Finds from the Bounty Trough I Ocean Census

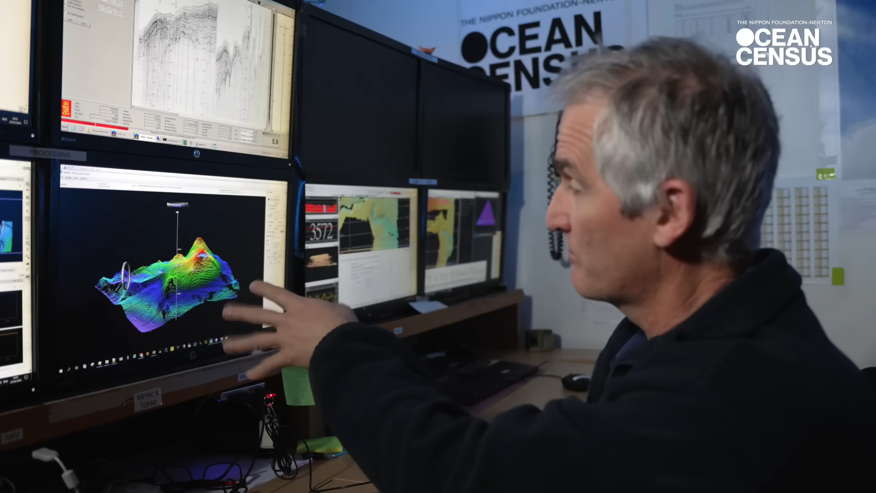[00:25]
Before, the map really showed a very basic conical shape, but you can clearly see that it's lots more detail that's now revealed.
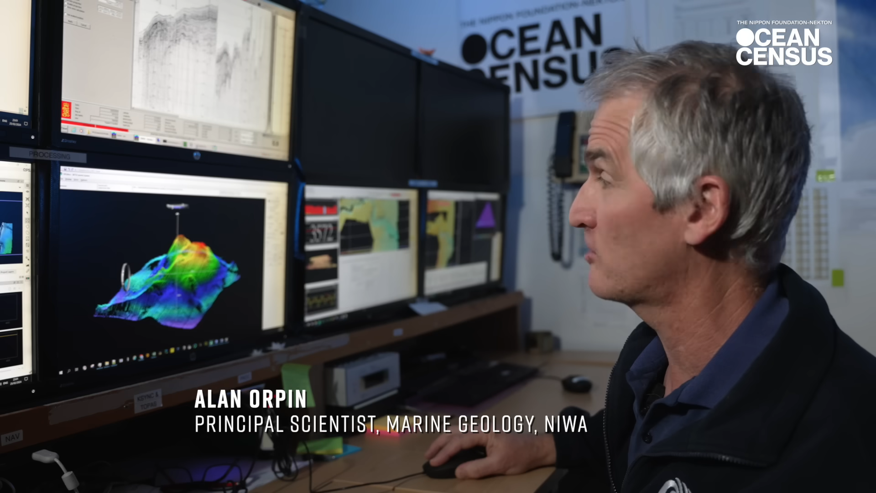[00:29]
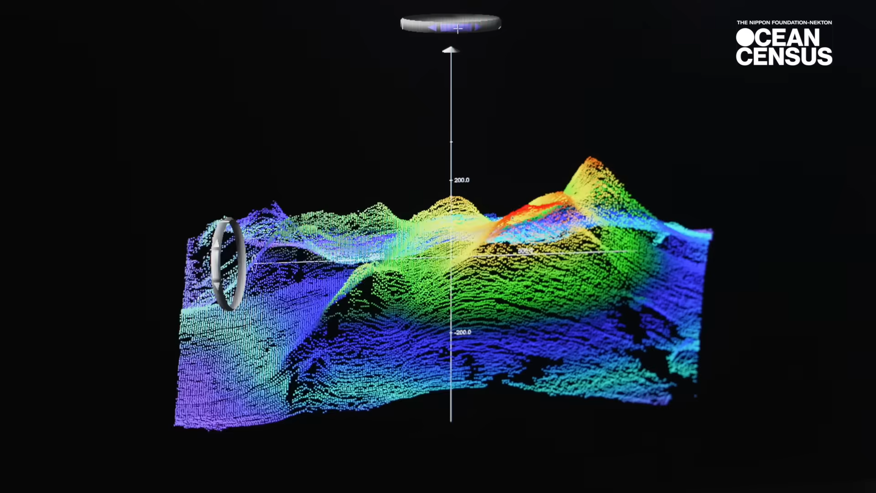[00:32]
Multiple ridges, multiple peaks, and interestingly, a moat.